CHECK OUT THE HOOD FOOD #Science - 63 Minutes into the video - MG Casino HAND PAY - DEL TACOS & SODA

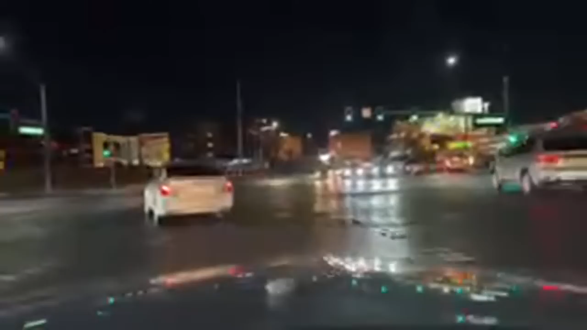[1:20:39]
Tuilia. Tuilia? Is that it? Is that easy? Oh my God. All these years. Oh, good. One lane. What a break. Are you flipping kidding me?